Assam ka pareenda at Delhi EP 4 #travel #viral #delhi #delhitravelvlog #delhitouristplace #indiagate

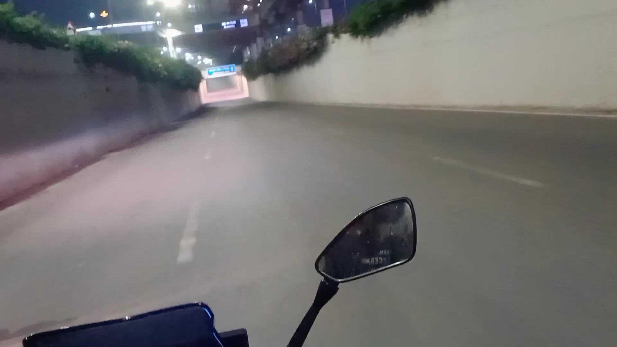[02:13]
तो यार अब बिटेश्टाओ दोखर सब किमान धुनिया और इमूंग दैखाईशे कुन रास्टा कुन पले जाए तो पर लिखाईशे